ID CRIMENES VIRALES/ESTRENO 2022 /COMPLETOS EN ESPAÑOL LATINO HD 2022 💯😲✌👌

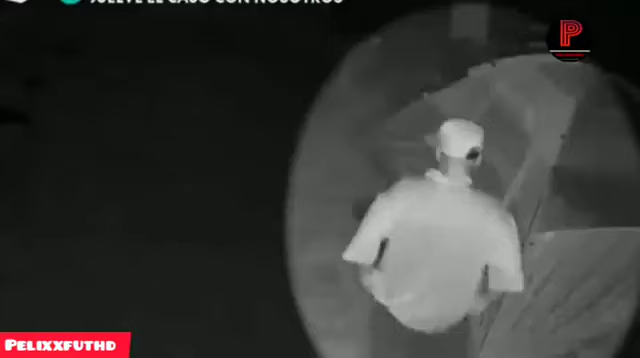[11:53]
parecía muy inocente a primera vista quizás era sólo un padre que quería ver cómo estaban sus hijos mientras acampaban
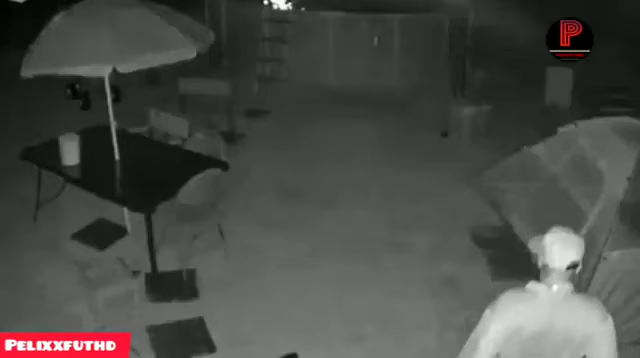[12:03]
de noche parecía algo totalmente normal y calmo a primera vista pero resulta rápidamente obvio para los dueños de casa que esto no tiene nada de inocente este tipo no pertenecía allí no
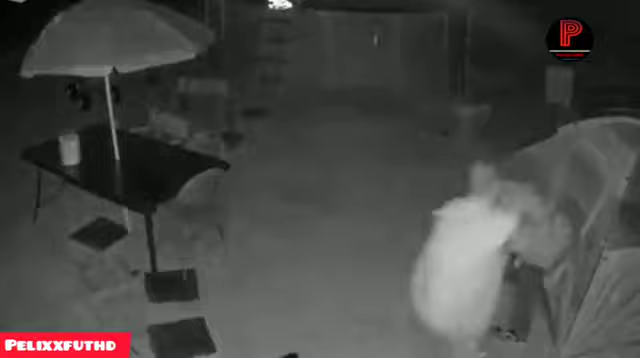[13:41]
no ve a su padre y otros dos familiares mientras se acercan sigilosamente por detrás y lo atacan no los vio y lo derribaron al suelo pero qué pasará ahora ellos no saben nada sobre este tipo había que pensar si el sospechoso tenía un arma uno
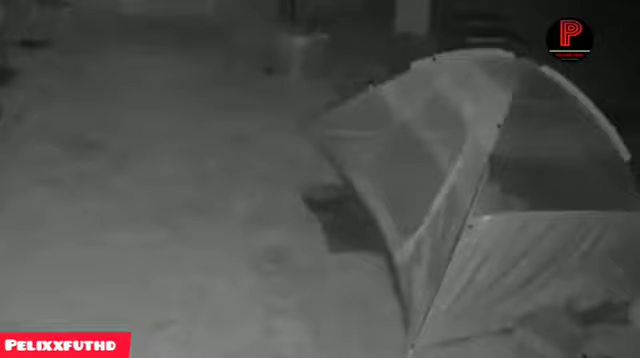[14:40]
pueden ponerse muy peligrosas especialmente cuando descubren la impactante verdad de quién es realmente un hombre de 33 años quien le había enviado mensajes sexualmente inapropiados a una
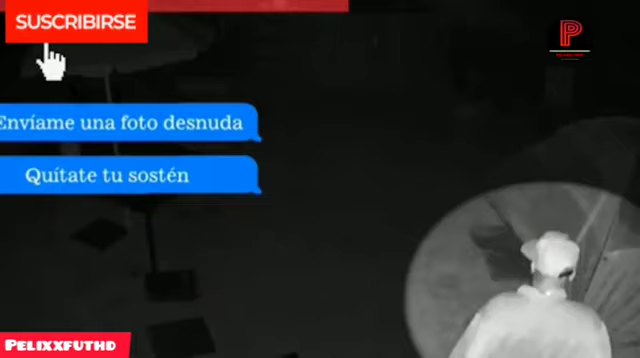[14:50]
chica de 15 años aparece en la casa de ella para lo que cree que será una cita recibe una sorpresa cuando lo recibe el padre de la menor sus ojos se abrieron tanto que se veían totalmente blancos casi como si fueran
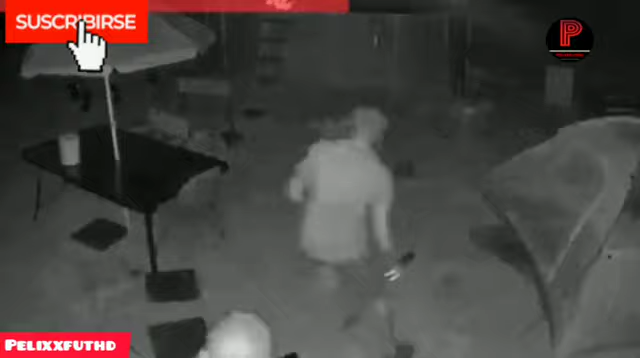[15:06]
hojas de papel parecía que acababa de ver un fantasma
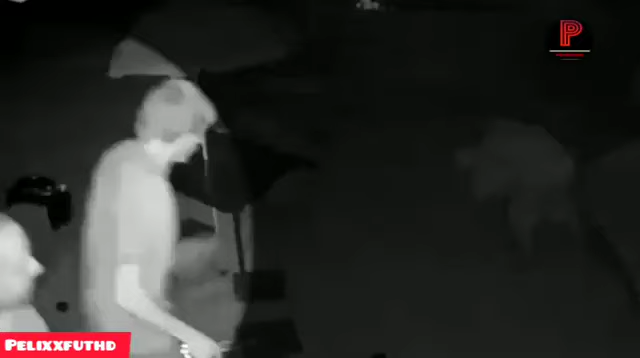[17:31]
sobrino mi primo y yo mi esposa estaba en la carpa con un bate de béisbol no sabía en qué me estaba metiendo pero me sentí asustado a las 12 52 am arranca todo
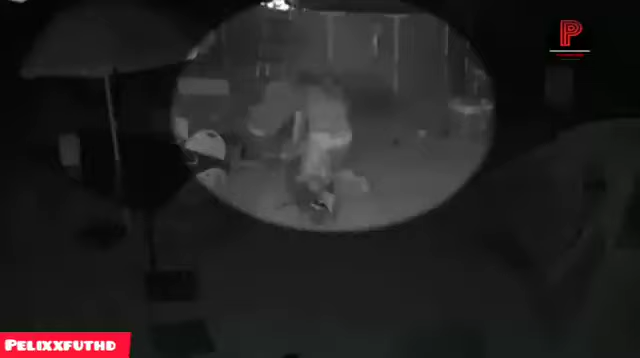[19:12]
familia de la chica antes de que la policía se lleve a wilson esposado fred le pregunta por qué se atrevió a meterse en su patio ante todo básicamente
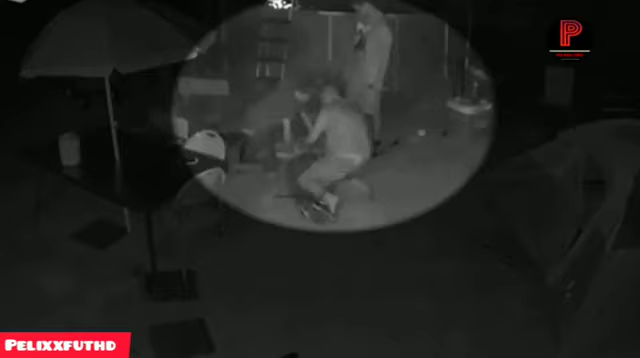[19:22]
lo que dijo fue lo siento lo siento solo vine aquí a hablar con ella dijo que había ido a ayudarla no le presté ninguna atención fue a tener